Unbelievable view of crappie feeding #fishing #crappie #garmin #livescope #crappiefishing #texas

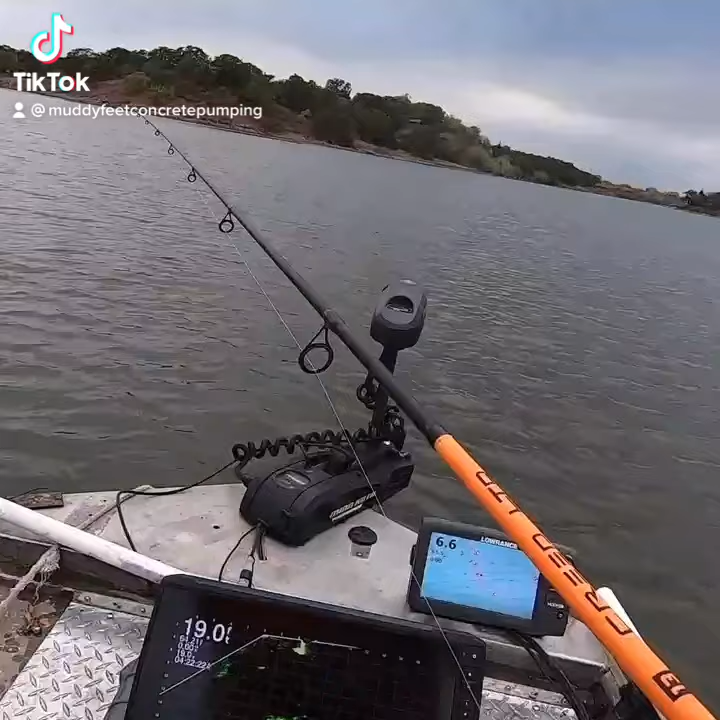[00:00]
Alright, we're right there on top. We'll just dip it in. See me, I'll pull it. There you go. I'm taking on down.
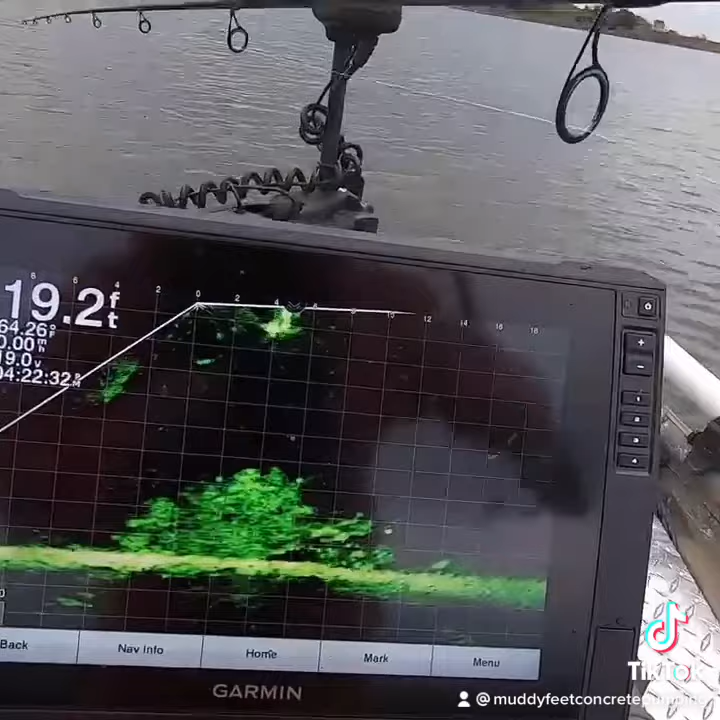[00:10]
On screen: depth 19.2 ft
There he was. He came right up to it. Feels like a good fish too.